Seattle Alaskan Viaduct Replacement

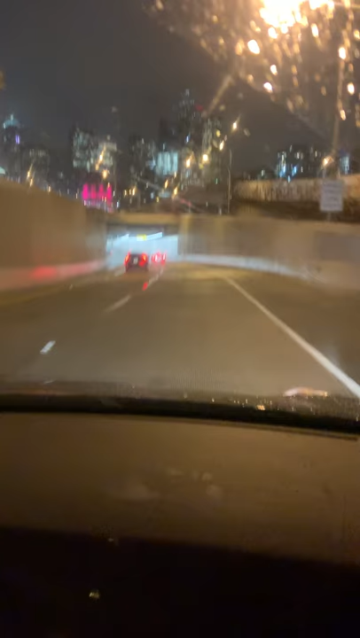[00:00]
All right, this is our second time through the new tunnel before the toll starts.